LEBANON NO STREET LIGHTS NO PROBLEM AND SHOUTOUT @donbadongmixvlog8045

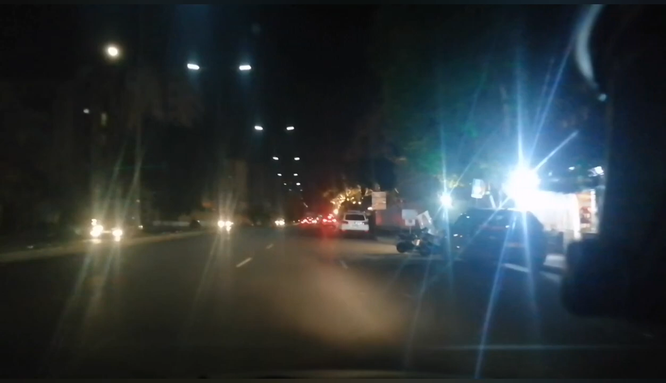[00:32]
So yan yung sitwasyon dito pagkapi Sa bansang libano
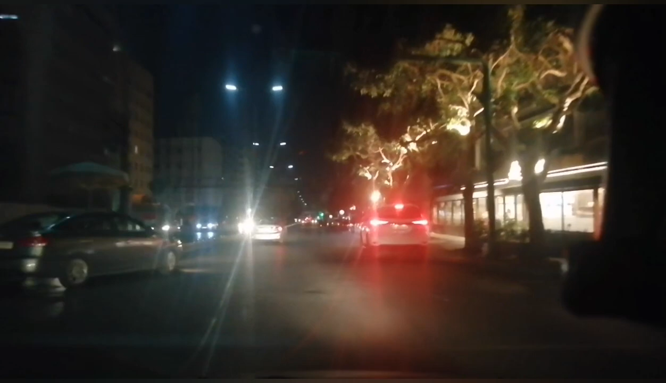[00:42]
Madilim
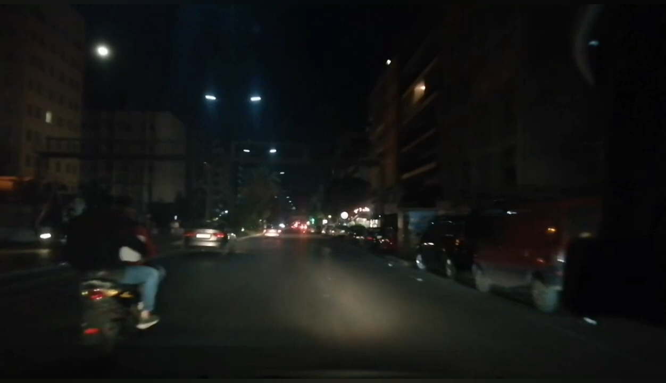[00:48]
Wala na masyadong sasakyan Naghahanap kasi ako ng 1-5th day Pero na tayong nahanap Tayo'y uuwi na lang sa bahay So diba So
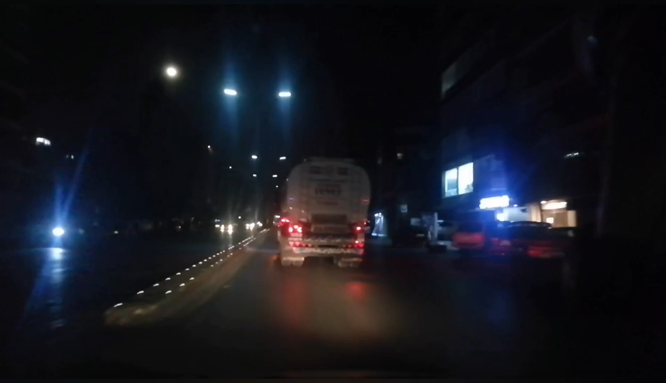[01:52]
Walang street light Dito lang yan Ano pa yan Ano pa yan Natawag dito Yung Init pa
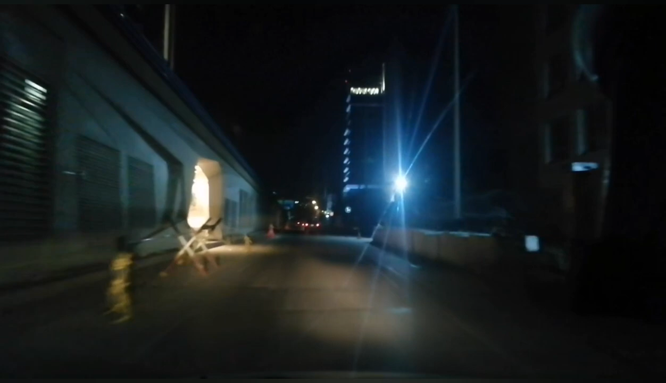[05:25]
Ayan pa joyride joyride May isang bumabiyahin Okay lang Dissept tayo diba Massept So ayan Lapit na tayo sa City center Berot City center
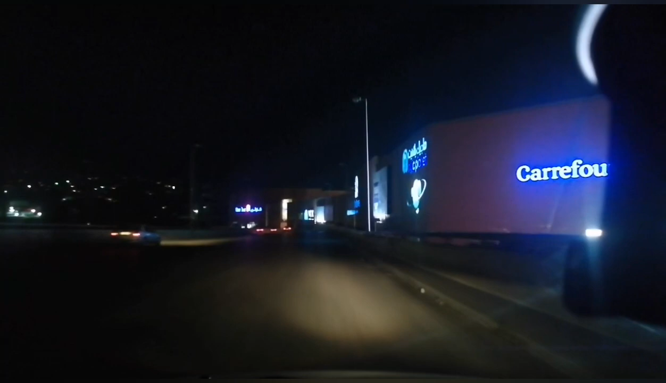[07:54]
Car 4 city center Berot Libaron O Diba Ayan po yung car 4 Ayan o
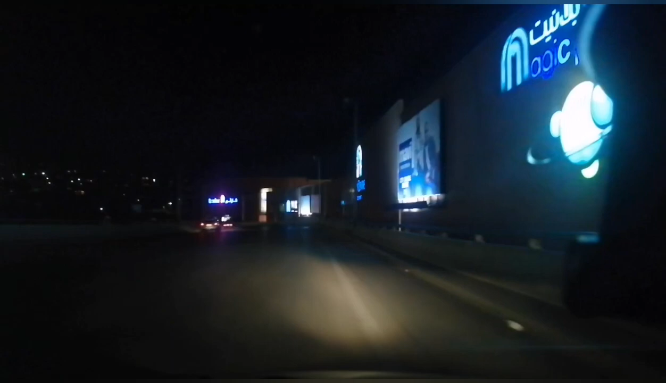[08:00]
Yan ang pinakamalaking mall dito Ay Alagay Sabi mo nga ba Yun ay brutas